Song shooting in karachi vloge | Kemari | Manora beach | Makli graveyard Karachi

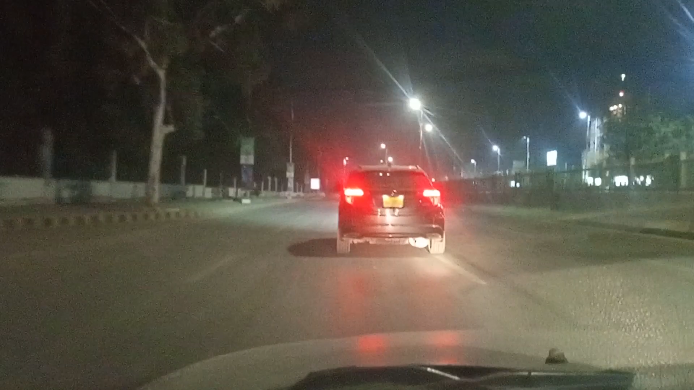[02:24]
ये हमारी आगे वाली गाड़ी में सॉन्ग शूट हो रहा है और ये
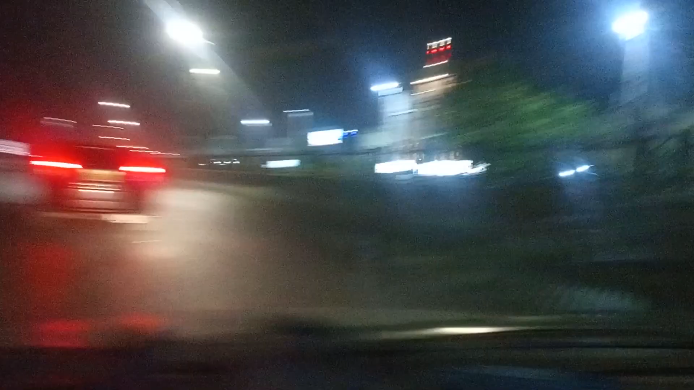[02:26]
हमारे लाला भाई ड्राइव करते हुए थोड़े काले नजर आ रहे हैं इसलिए कि रात बहुत हो गई है,